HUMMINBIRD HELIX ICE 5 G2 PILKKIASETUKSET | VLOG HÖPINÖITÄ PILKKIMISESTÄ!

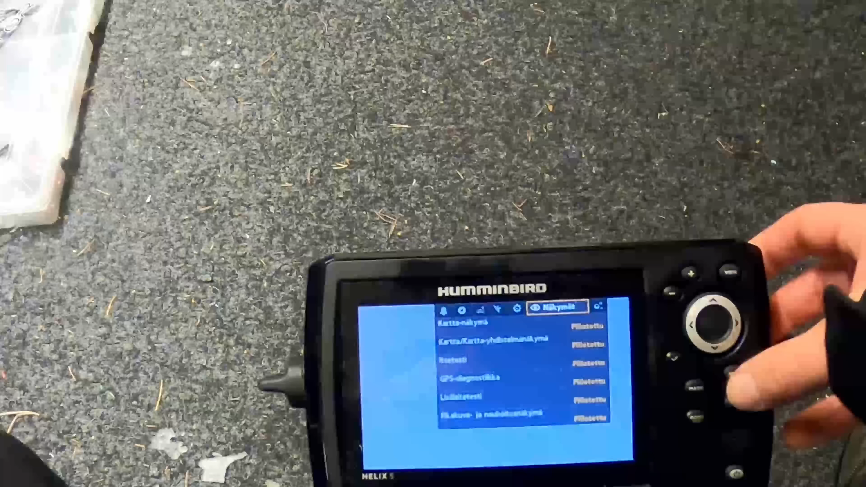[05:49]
Ja sinä kun ruppeet painelemaan tätä, sähän nyt en näytä kun nurkkesi,
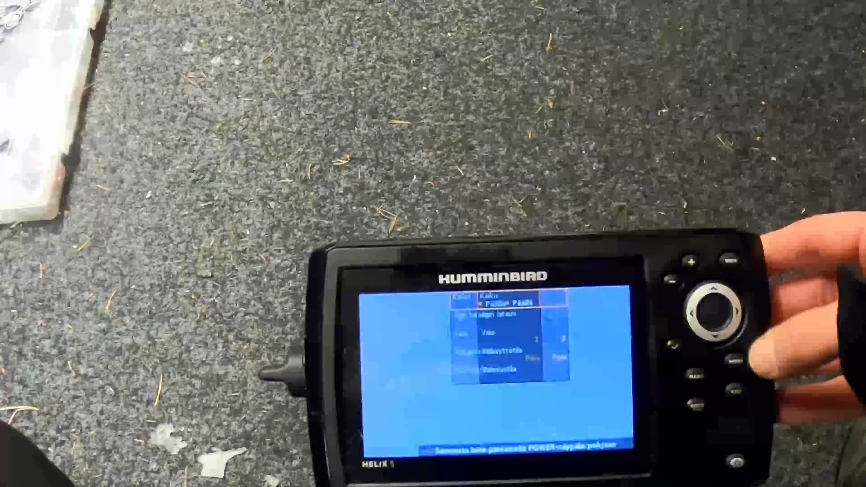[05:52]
niin sinä kun ruppeet painelemaan tätä, niin se vaihtaa tätä näkymää. Mullahan on tässä kolme näkymää vaan. Elikkä normi, tässä normi 2D näyttää ja sitten näyttää tämän härrykän tässä, minä muistan mikä sen nimi on, flasheri.
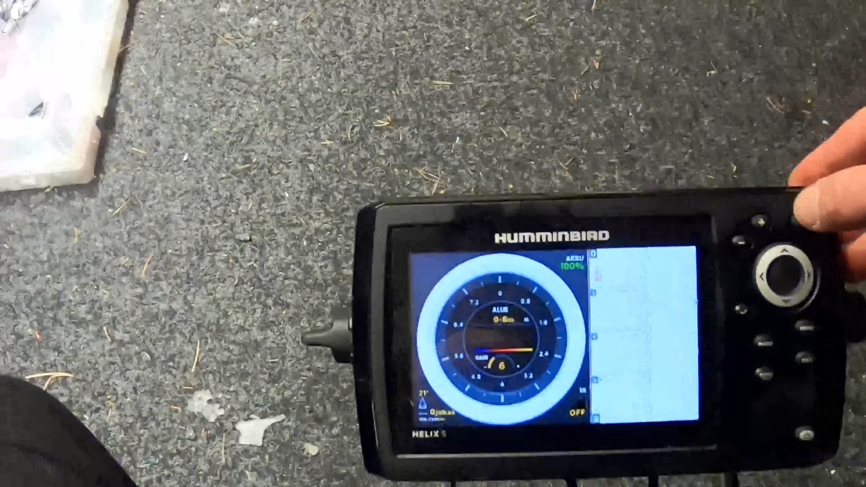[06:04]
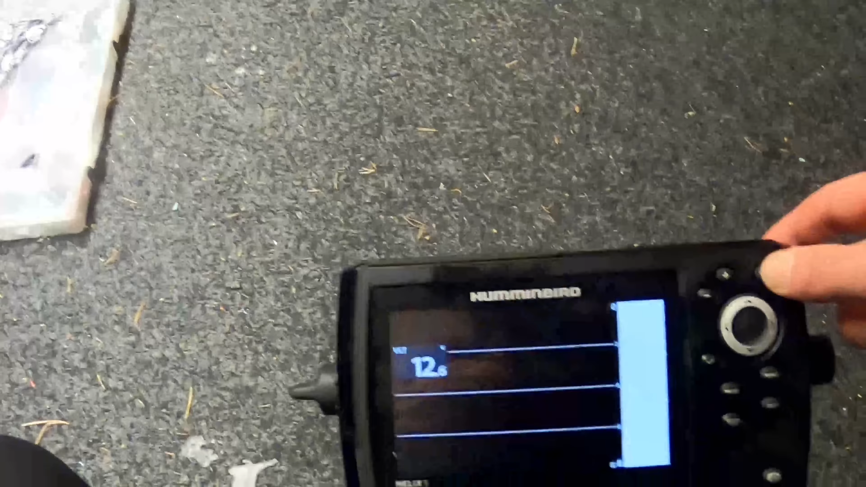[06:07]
Ja sitten on ihan normi ja sitten on zoomi.
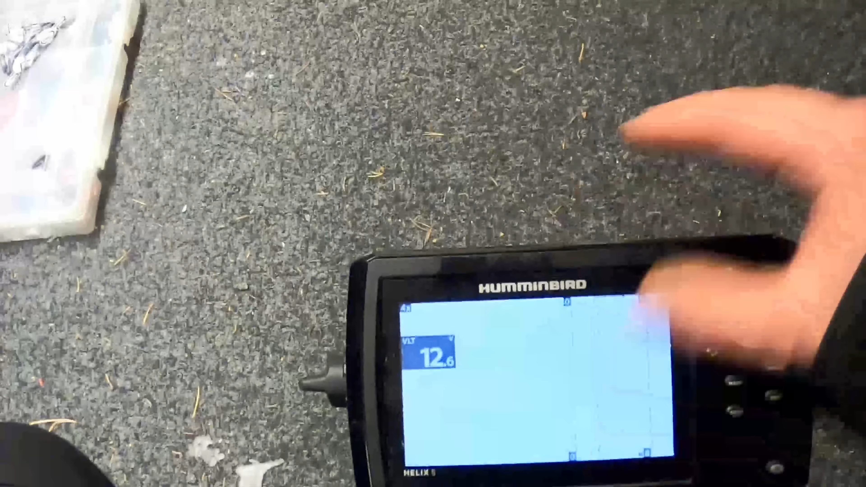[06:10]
Ja sitten tieltä just tuolta asetuksessa, missä minä olin,
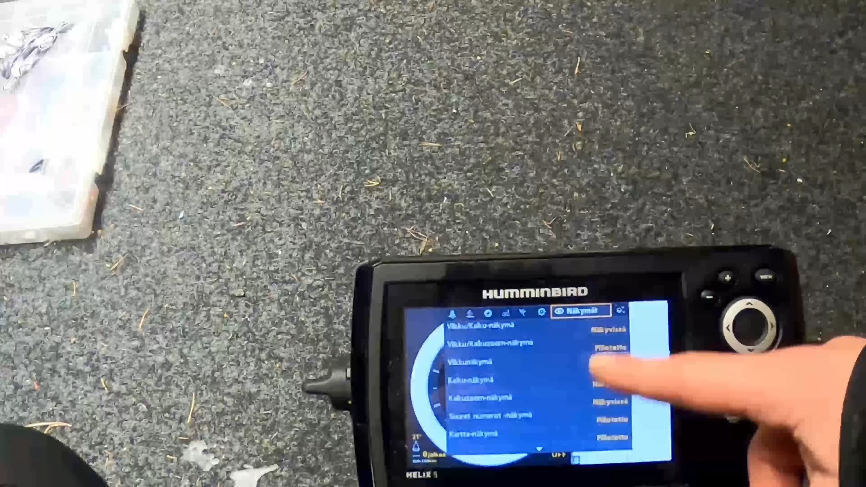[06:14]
niin näitä kun piilot, nämä jos kaikki on näkyvissä, niin sehän rupeaa rulloamaan, kun sinä painat tätä vievenappia, niin sehän näpyttää kaikki nämä läpi.
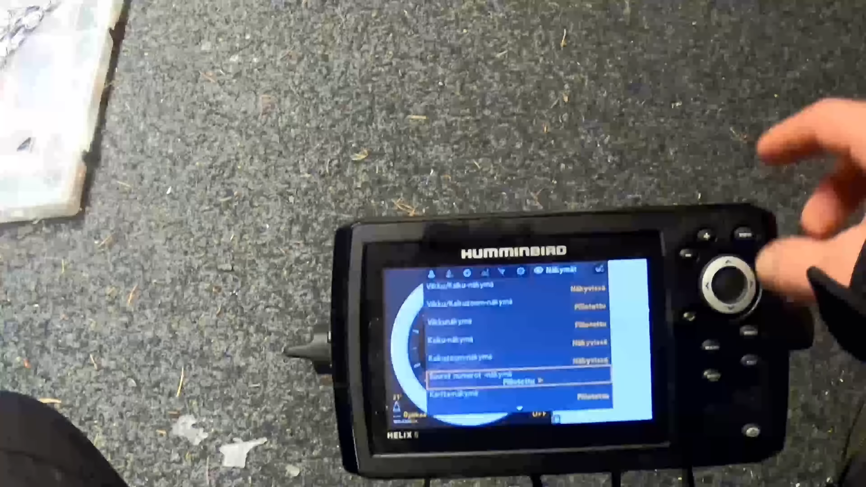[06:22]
Niin tieltä pystyy laittamaan pois, niin sitten, että näitä turhia,
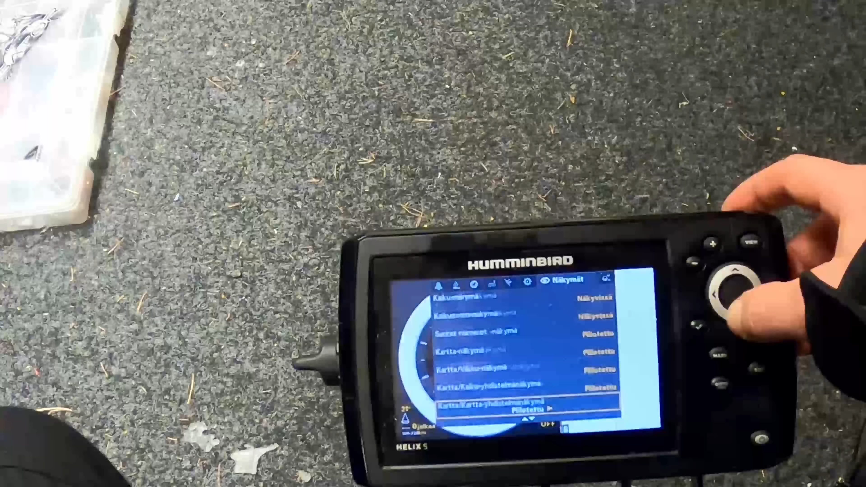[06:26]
mitä ei tarvii itse, että ottaa poikki, mitä ei tarvii, ja jättää, mitä tuota
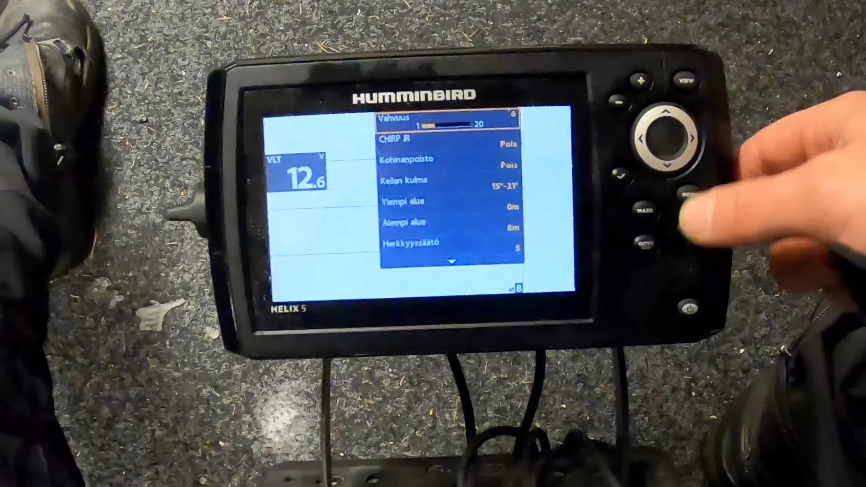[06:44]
Ja sä kun panet kerran, niin tullaan nämä sietöhommat sitten tarkemmin.
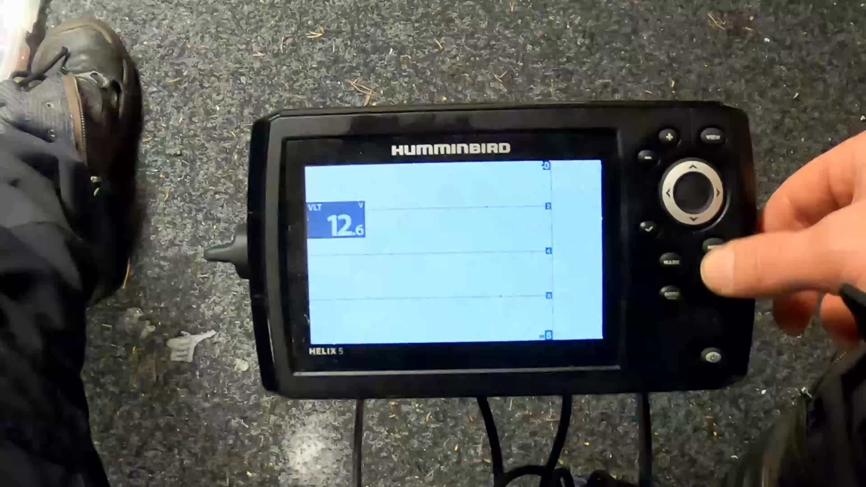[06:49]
Mutta 2 kertaa kun painetaan tuota menua, niin mennään tuonne äskeisen valikkoon, mistä minä pystyn ottamaan esimerkiksi nuo.
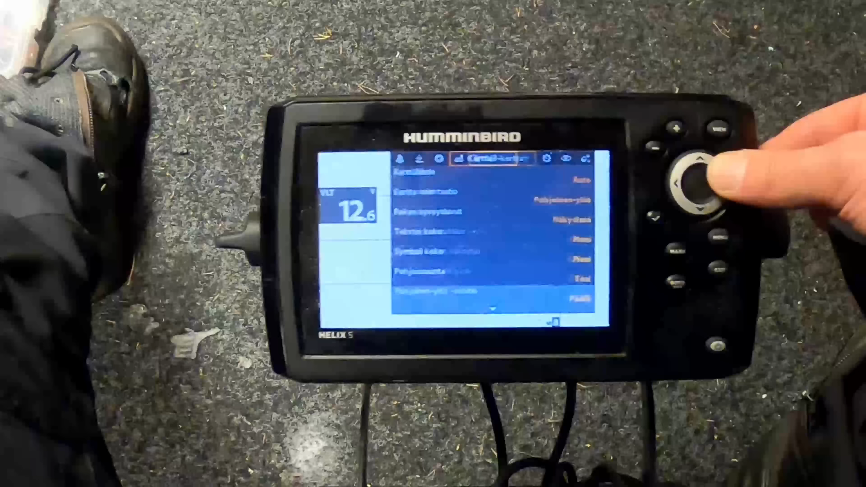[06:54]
Ja mä vien napin takkoon olevat jutut poikkeen ja sitten näitä tietokerroksia lisäilemään.
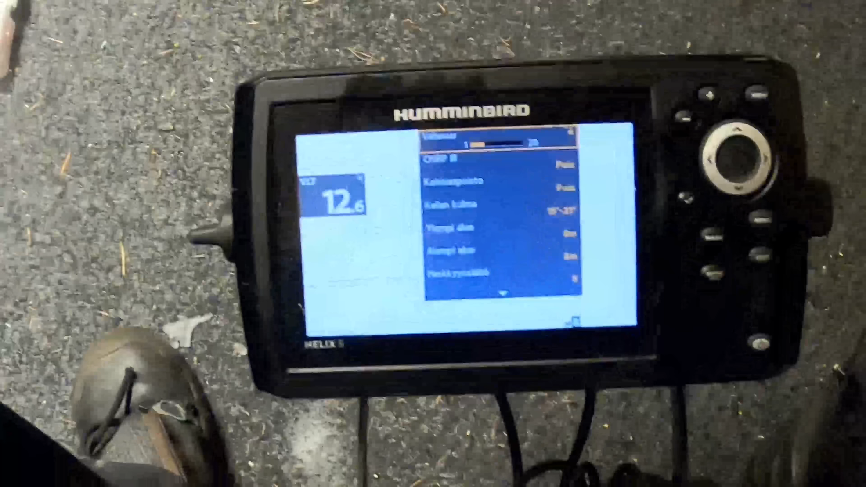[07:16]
että minä aina vähän vaihan tätä, mutta tällä on tämä vahvuus ollut 4 aika hyvää.
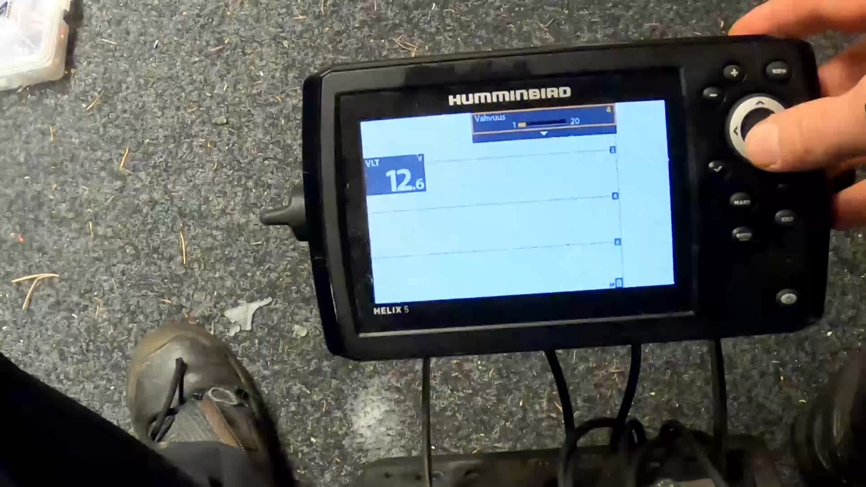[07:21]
Sillä minä olen pärjynyt.
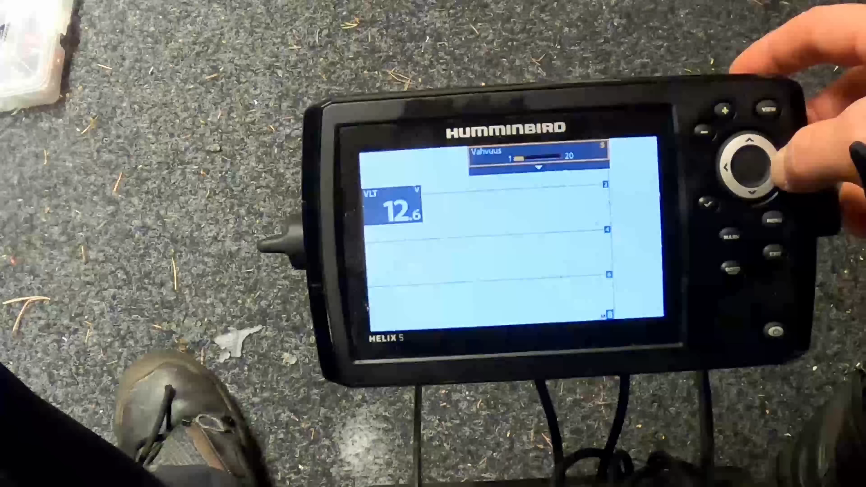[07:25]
Ja sitten joskus 5 ja sitten vähän syvemmällä mennyt niin 6, että sen 10 veessä niin 6.
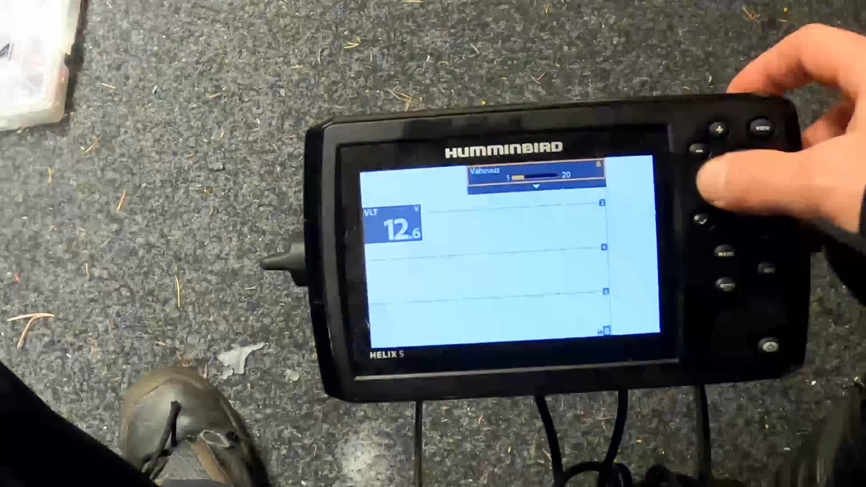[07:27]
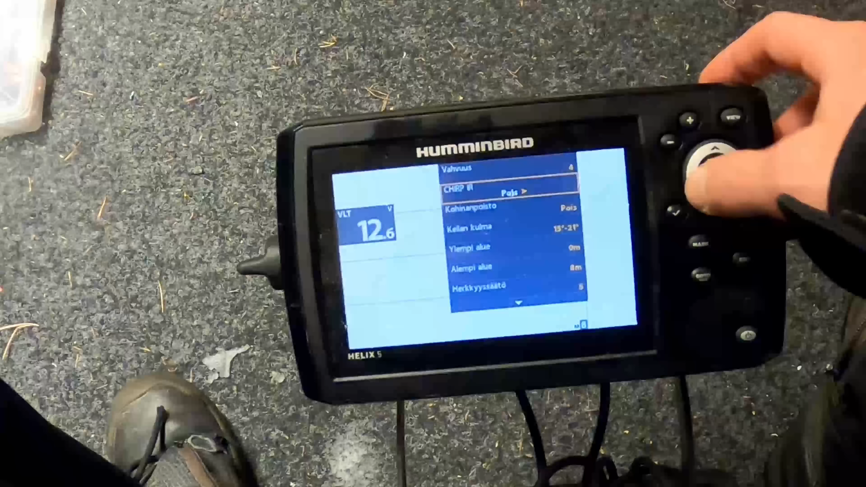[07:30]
Ja Chirppi IR on pois. Minä en tiedä, okay, mikä asetus tämä oli. Mulla oli 1 gramman päällä, niin näytti tosi huonosti, rupesi näyttämään.
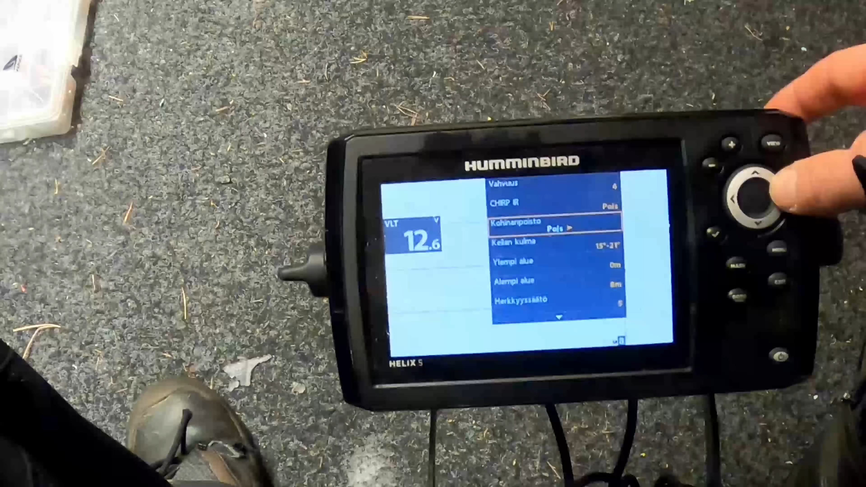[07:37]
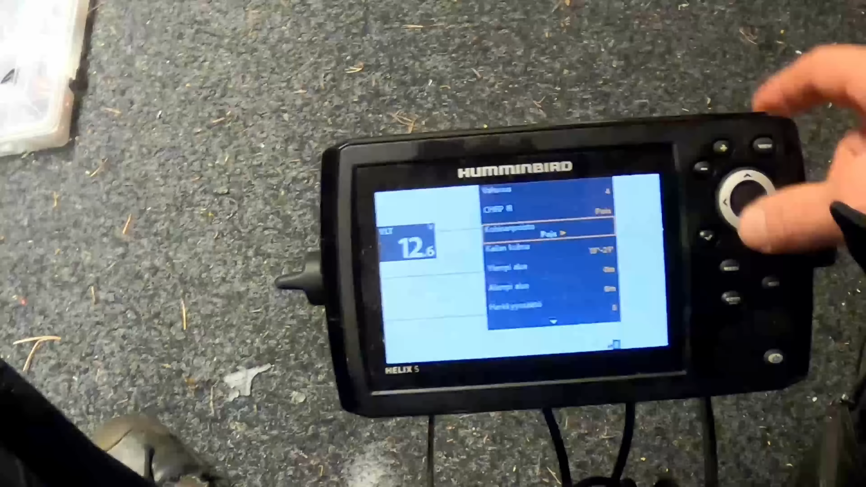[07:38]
Kohina on poissa.
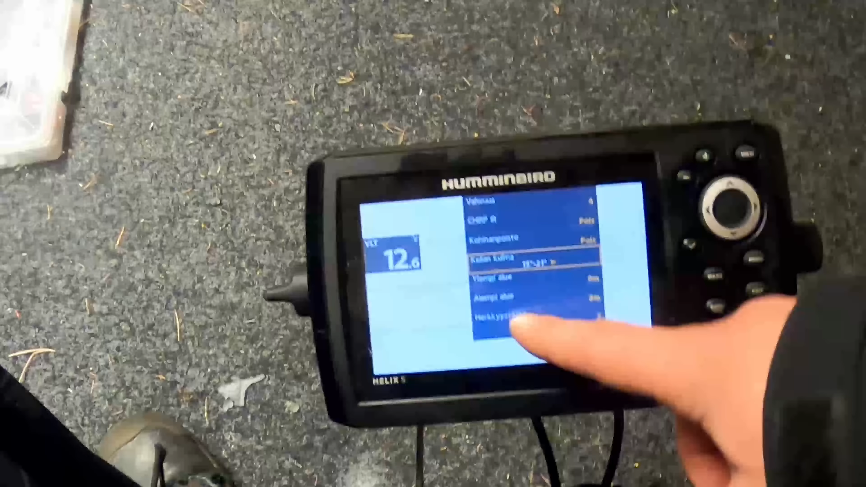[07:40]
Keilan kulma on mulla tuo 15-21.